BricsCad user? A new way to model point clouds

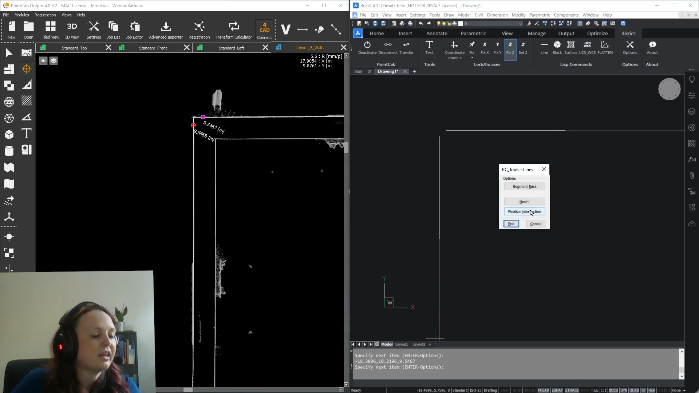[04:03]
so if you proceed just like that
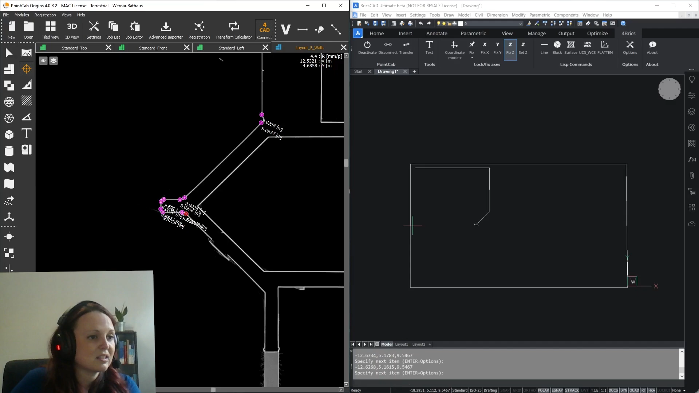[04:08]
you will create your first floor plan from point
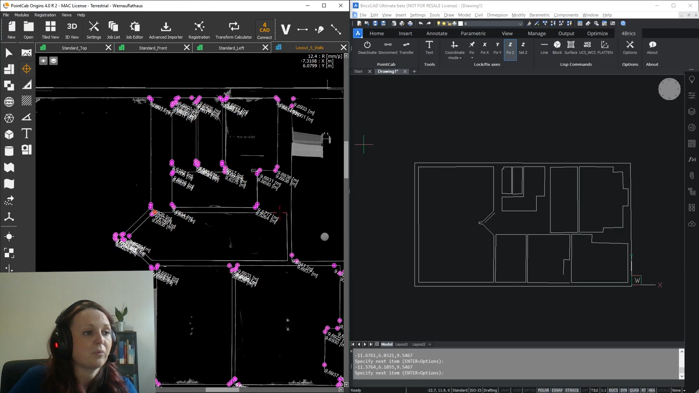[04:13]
cloud data in brickscat in just a few minutes but the
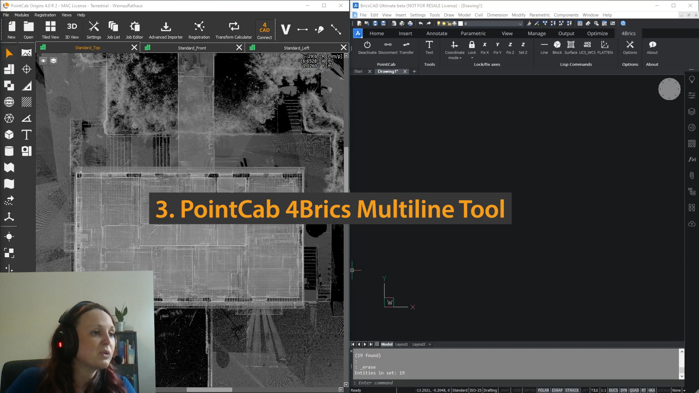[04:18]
real strength of uh this tool shows when you choose the multi lines option so to demonstrate i'll open this layout of a rafter i created with origins
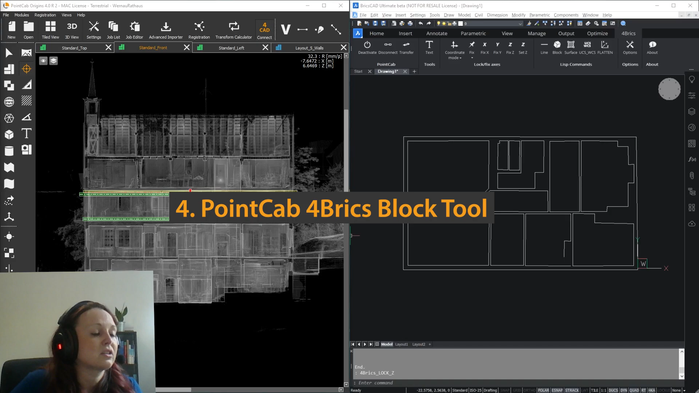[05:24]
regarding the transfer and creation of line lines and now i'll show you another nice functionality the block tool so with the block tool you can place any objects or blocks from your templates to the correct position in your layout um okay for example i'm going
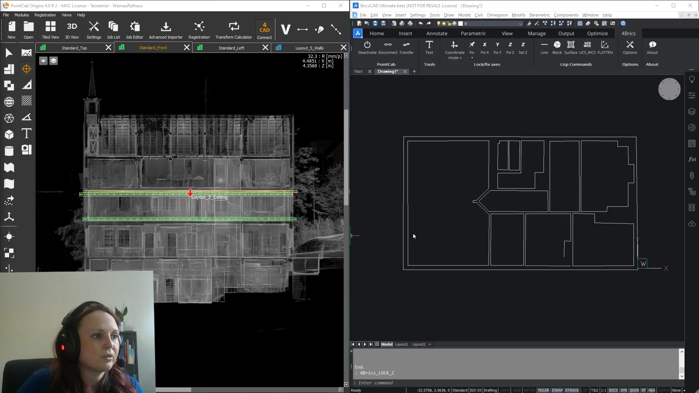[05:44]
to create marks on the floor and the ceiling to do that i just open a layout i specifically created for this purpose in origins and select the block tool okay so now i choose my template for the floor and then
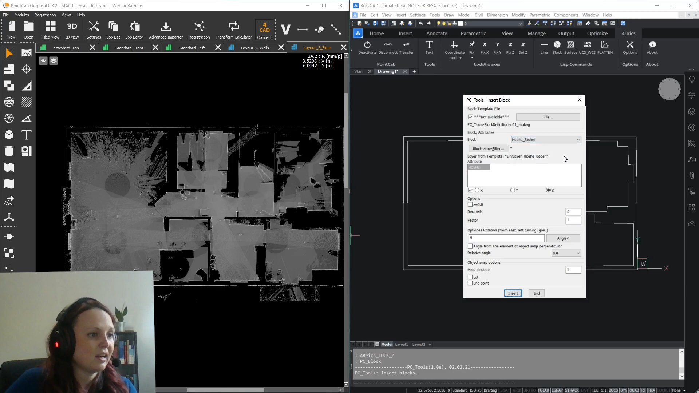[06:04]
i can start to pick the floor points with the 3d point tool in the different rooms
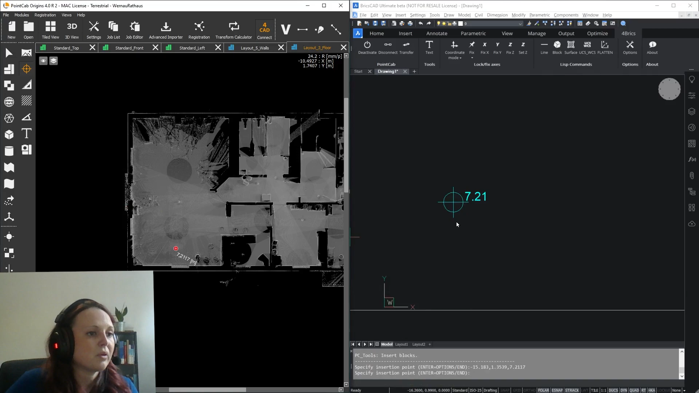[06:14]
so as you can see the height of the power points are automatically adjusted in real time
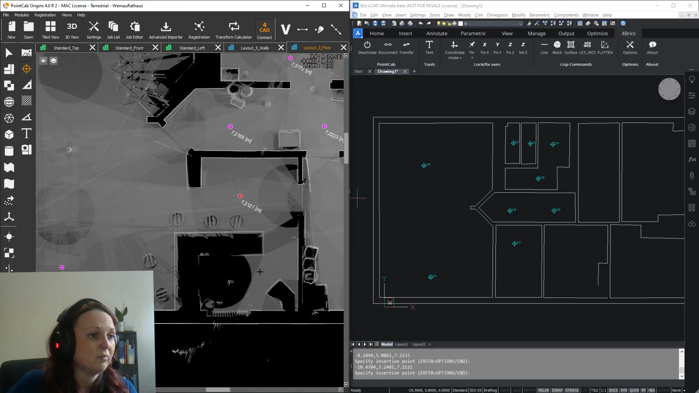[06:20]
and they reflect the point position in your point cloud okay so same goes for ceiling markers keep in mind um you can use all kinds of templates here and insert any object you like
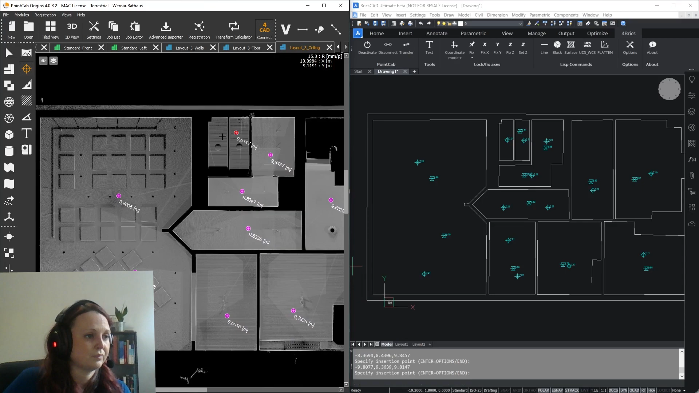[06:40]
of course i can pick the points in the panorama view as well just like we did at the beginning with the lines
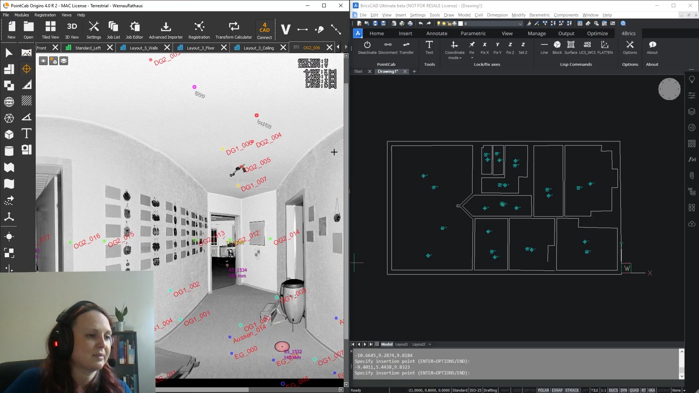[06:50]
okay so
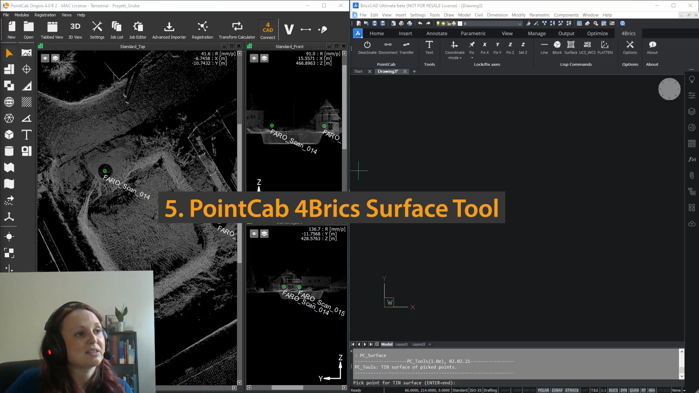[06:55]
another great tool i want to show you is the surface tool it's really really handy when you need to deliver uh terrain models models along with your usual elevation and layouts um okay so but please note uh this tool can only be used with a brickscat version 21 or higher so to demonstrate i have chosen a scan
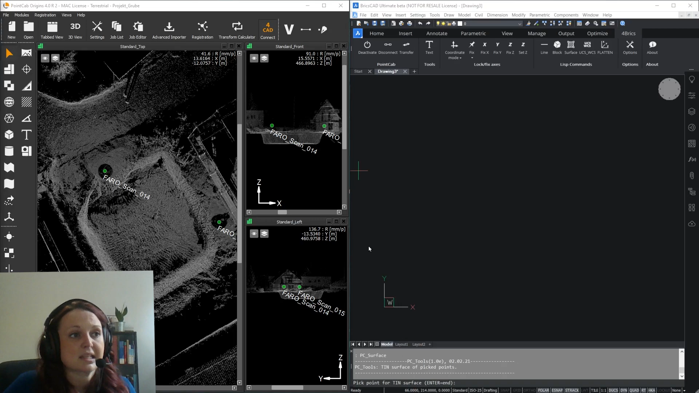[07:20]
of a pit um so basically you select the surface tool in the for bricks interface and you guessed it just start by picking
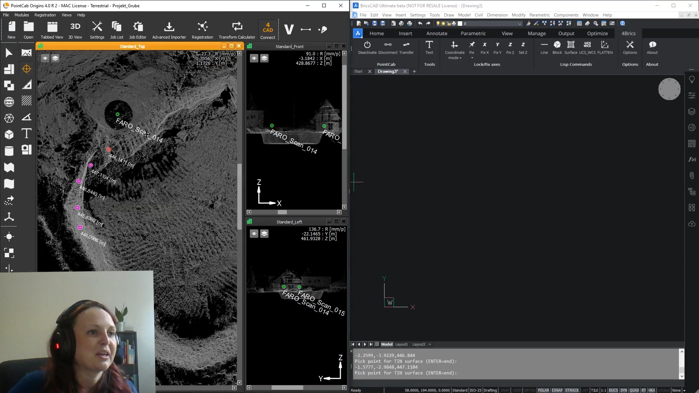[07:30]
points on the edge of the pit with the 3d point tool you can see the network of triangles is automatically calculated and displayed in real time here in brickscat as we pick the points so to get a depth information you also want to pick the points on the bottom as well and there you
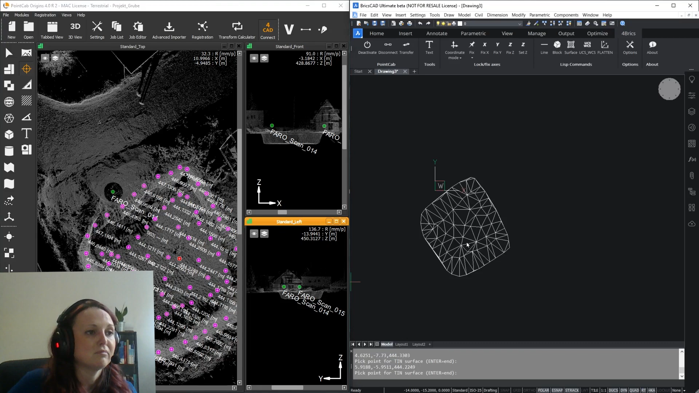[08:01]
go you just have created a terrain model of a pit in a few seconds